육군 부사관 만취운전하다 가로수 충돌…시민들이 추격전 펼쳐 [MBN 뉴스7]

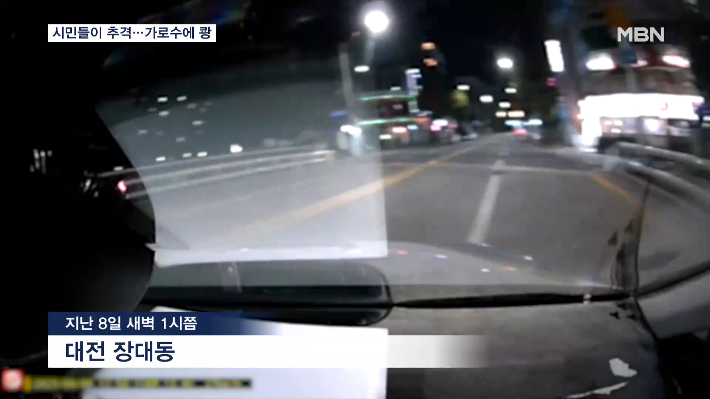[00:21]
더 속도를 낸 음주의심 차량이 횡단보도 앞에서 잠시 멈추더니 시민들이 미쳐다 건너기도 전에 다시 빠르게 도주합니다. 지그재그로 도망치다 불법 유턴에 정차한 차량까지 들이받고도 속도를 줄이지 않습니다. 역주행에 진입한 도로에서 급하게 좌회전하다